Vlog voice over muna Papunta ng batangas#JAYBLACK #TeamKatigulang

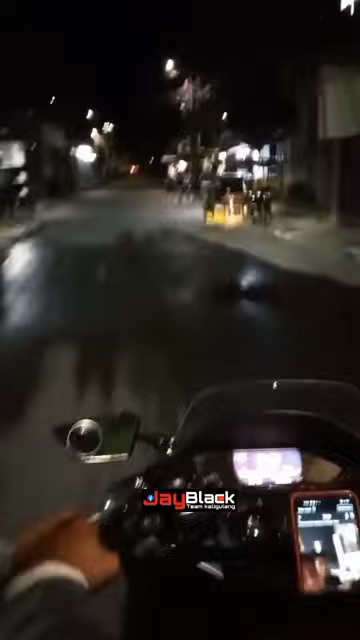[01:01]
So may biglaan rides kami, nagyaya si Balbas and Maria Victoria Jimenez, papuntang tayo sa Batangas. So ngayon papunta na rin kami sa kanila. So nakikita nyo medyo lubak-lubak dito sa amin sa may IRN roads. At ngayon ay malapit na rin kami sa bahay nila Balbas and Maria Victoria.
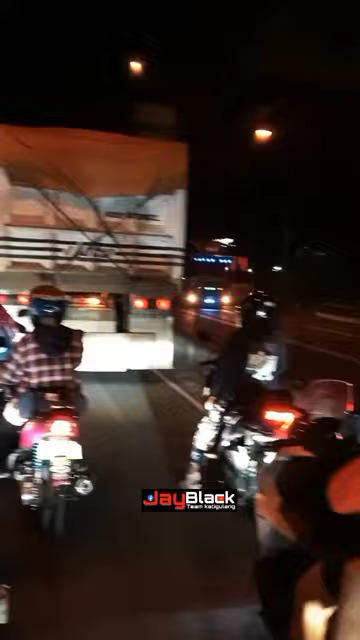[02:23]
So yun nga guys, no, wala daw traffic pero traffic pa rin. Alabang ano na, bakit traffic ka pa din? Magbago ka na, hayop ka.